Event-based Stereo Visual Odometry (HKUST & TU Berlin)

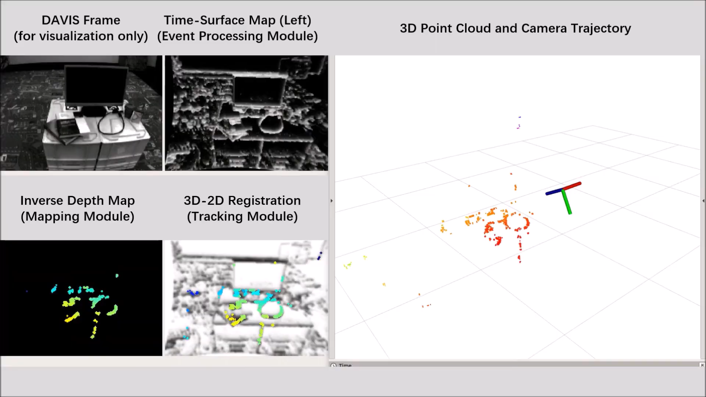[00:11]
The proposed system takes as input the asynchronous data acquired by a pair of event cameras in stereo configuration, and recovers the motion of the cameras as well as the semi-dense map of the scene. It exploits spatial temporal consistency of the events across the image planes of the cameras to solve both localization and mapping of sub-problems of visual odometry.
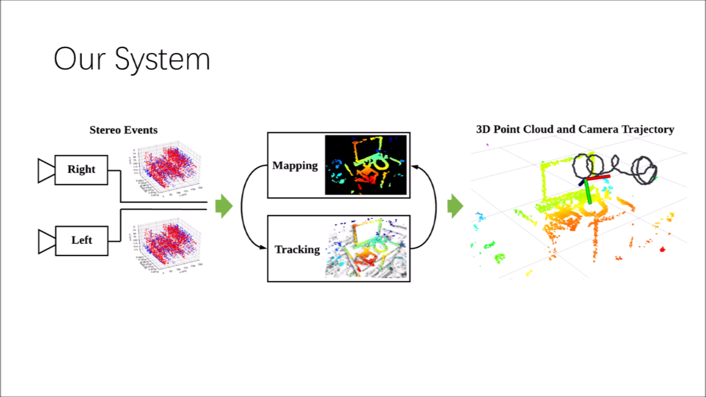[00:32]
The system runs in real-time on a standard CPU.
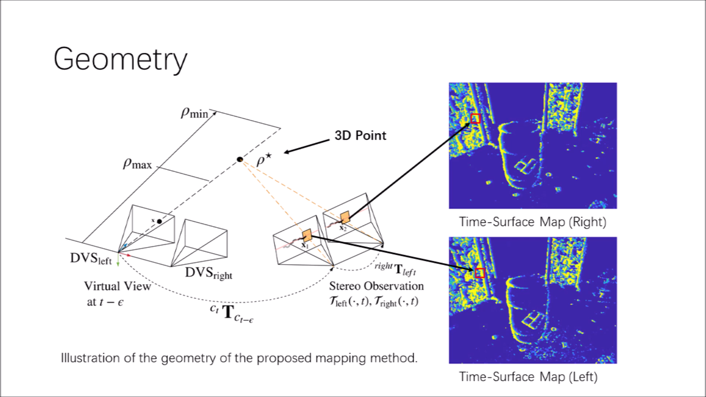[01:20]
Based on the established spatial temporal consistency criteria,
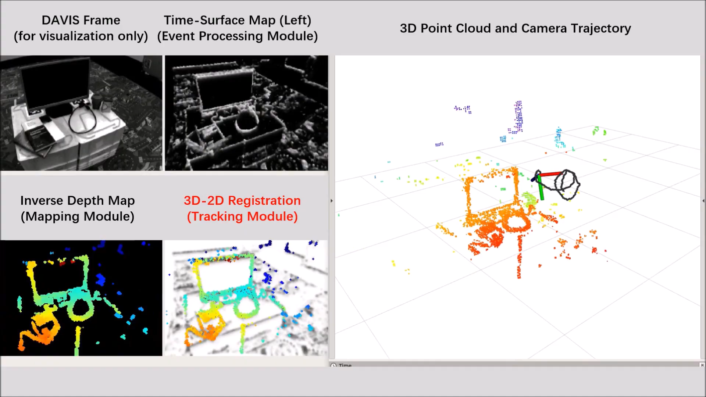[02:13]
The goal of the event-based tracking is to estimate the pose of the left camera in the current stereo observation with respect to a reference depth map.
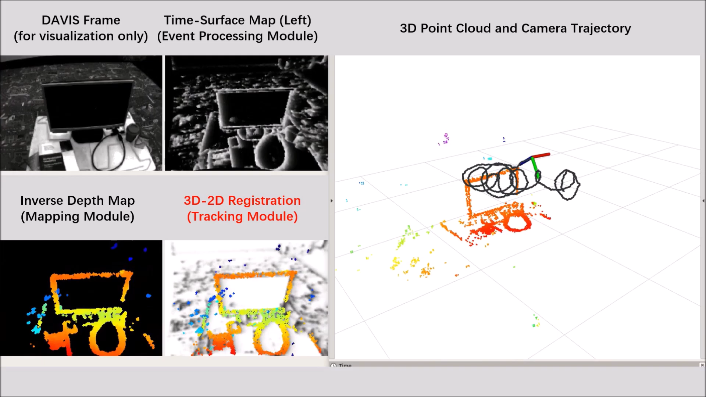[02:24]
To fully take advantage of time surface maps, we present a novel tracking method based on global image-like registration using time surface negatives.
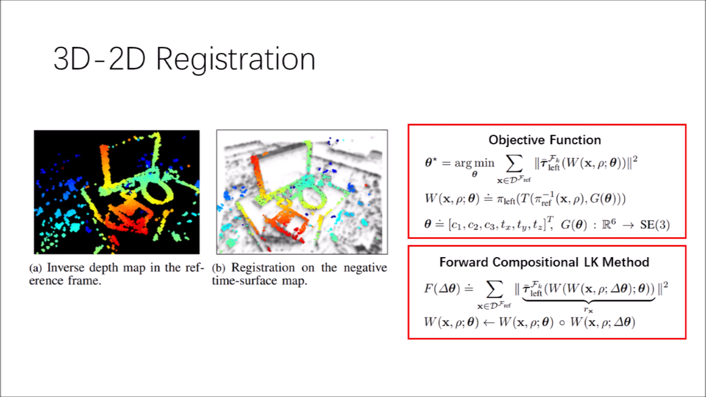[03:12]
The problem is formulated with forward compositional Lucas-Canade method and solved with iteratively related list squares method. We see a unique local minimum residing near the ground truth in each degree of freedom.
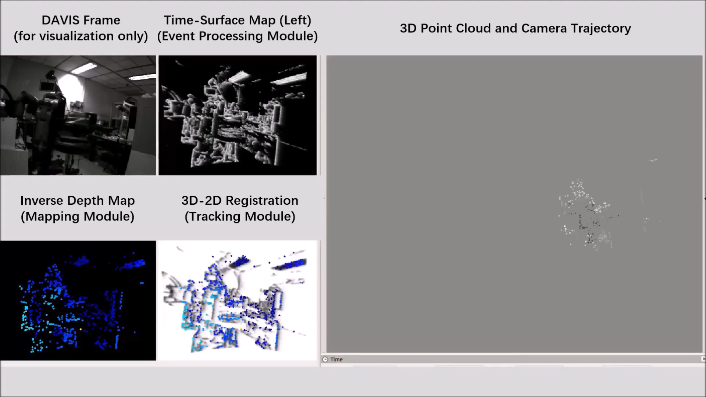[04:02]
Besides, we created a stereo event camera rig to collect our own data. The design of the rig will be open sourced together with the software.
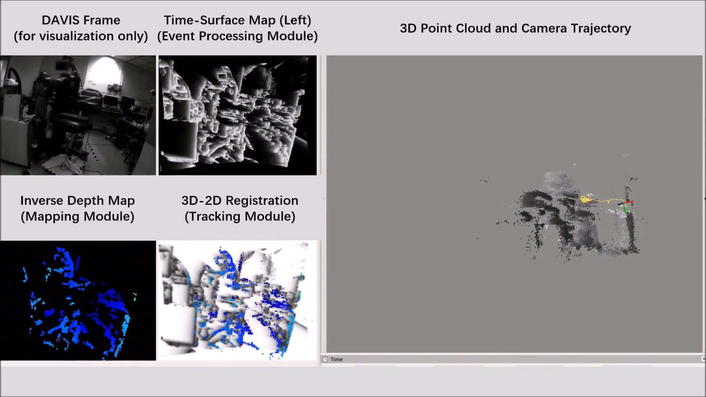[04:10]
This demo shows one of our collected sequence at Hong Kong UST.
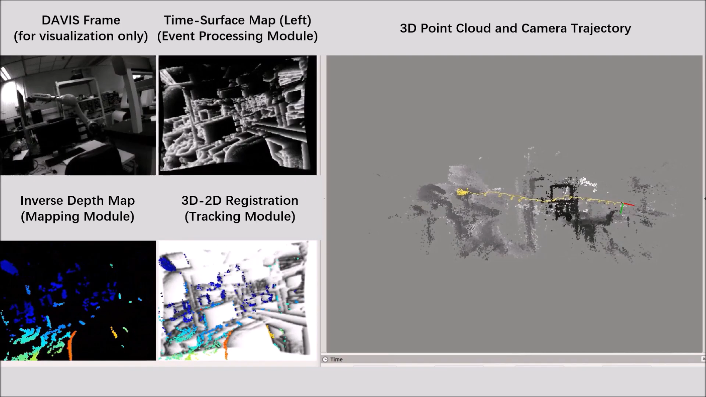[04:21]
The system is also tested under
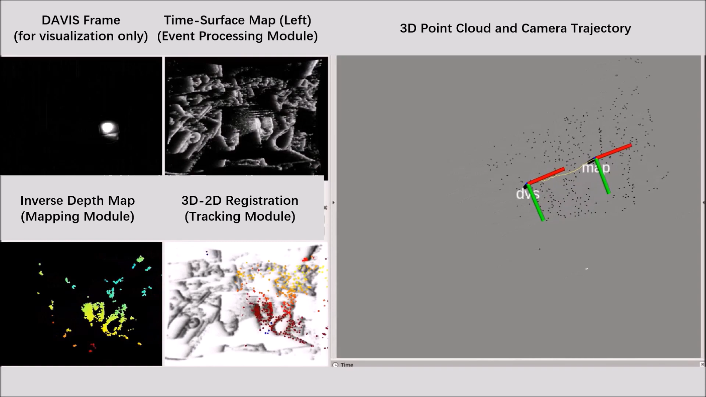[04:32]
challenging illumination conditions such as low light and high dynamic range.